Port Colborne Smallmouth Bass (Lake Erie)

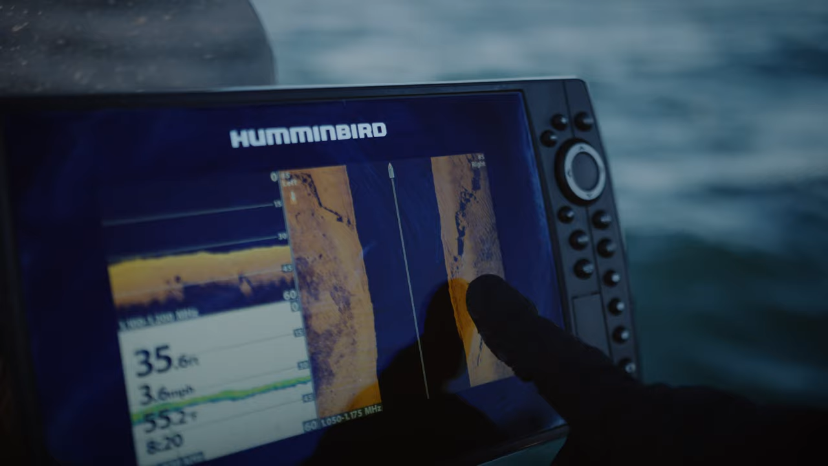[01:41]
On screen: depth 35.6 ft, water 55.2°F, speed 3.6 mph
Oh wow, I'm marking a lot of fish here. Oh, there's a bunch right there. Oh my, there's a lot. There's a lot of fish, there's a lot of fish we're marking.
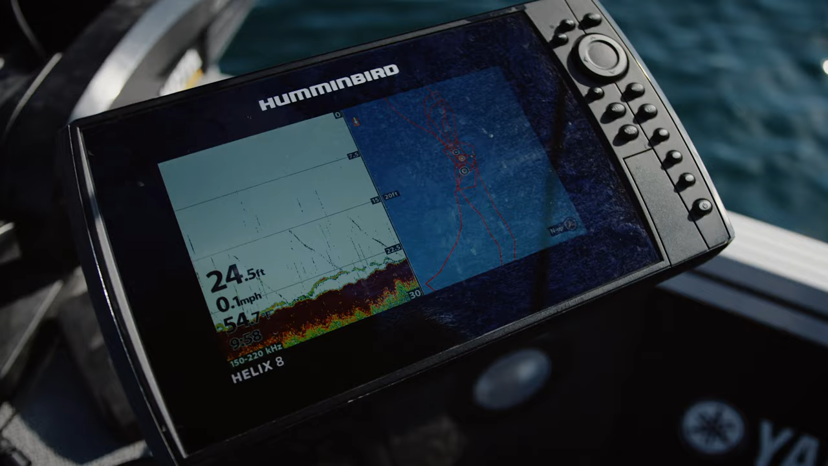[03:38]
On screen: depth 24.5 ft, speed 0.1 mph
That blue line is my bait going up and down and that green line is a fish.